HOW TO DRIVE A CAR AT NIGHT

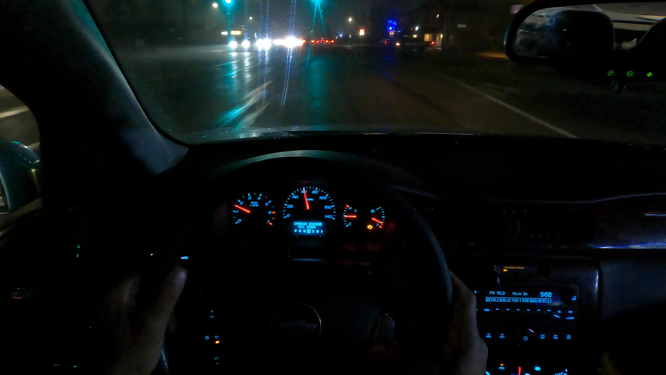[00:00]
Also in curves a lot of new drivers will drive straight on the curve literally
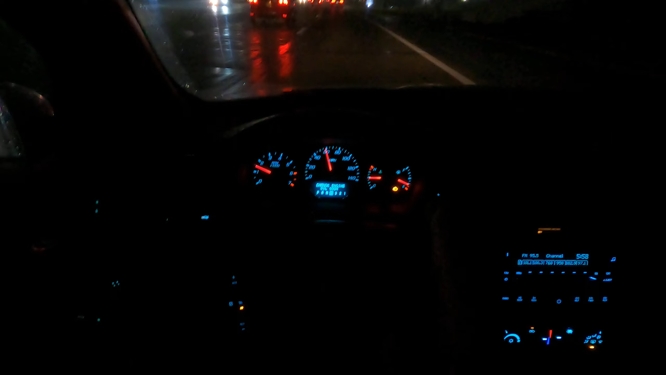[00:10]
going off the road or they'll panic and just stop in the middle of the road and if you look at most cars most people driving at or a little bit under the speed that cars tailgating car in the left lane ahead of us that's why they keep tapping their brake lights and tapping their brake lights